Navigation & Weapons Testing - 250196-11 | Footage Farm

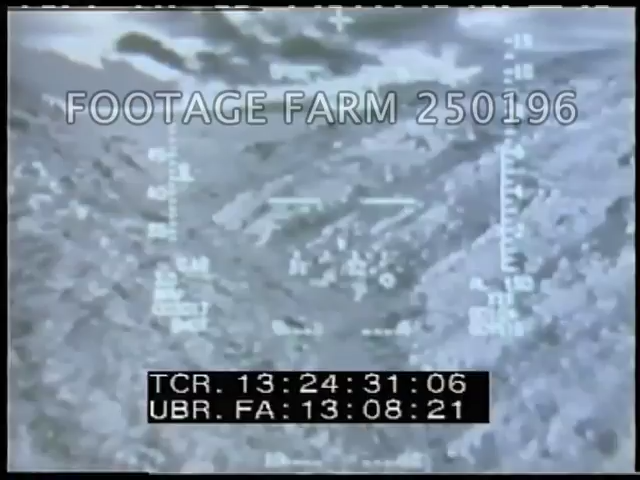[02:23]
We have three major components in the Lantern system. A wide-field-of-view heads-up display. A navigation pod, which provides us a FLIR image and plane-falling radar.